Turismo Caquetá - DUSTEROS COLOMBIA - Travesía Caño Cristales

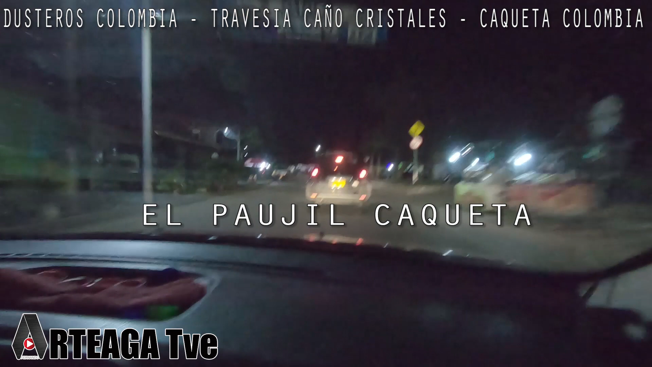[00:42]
En su travesía Caño Cristales Lo está haciendo real
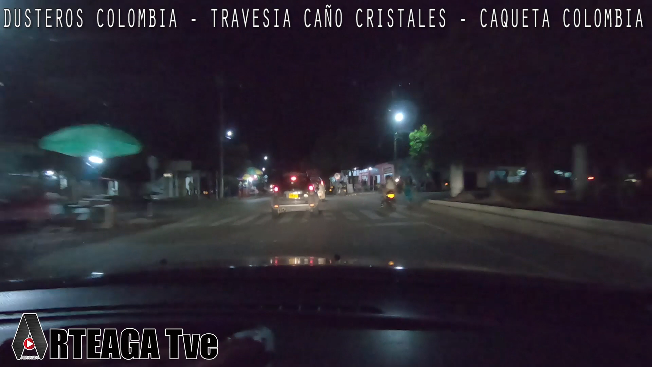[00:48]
Están Ejecutando el turismo El turismo en el Caquetá Y aquí en esta muestra nos damos cuenta Que van por la vía muy tranquilos Muy seguros De lo que están haciendo Están realizando turismo en el Caquetá Vienen de travesía Caño Cristales Y aquí lo estamos evidenciando Que el Caquetá Todavía es territorio de paz Así que amigos Están invitados a conocer el Caquetá Y aquí tenemos una